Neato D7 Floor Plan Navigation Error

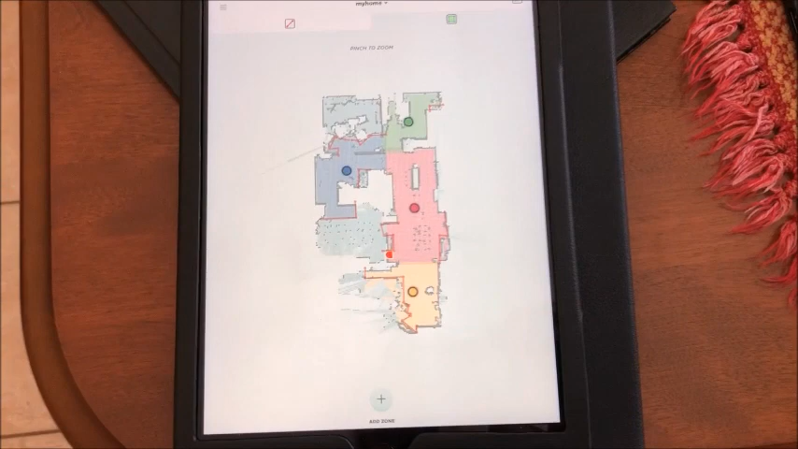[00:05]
okay so here's the problem with my NITO D7 vacuum I do have a floor plan which took a couple hours to create the right area is the kitchen here so I am going to start in the kitchen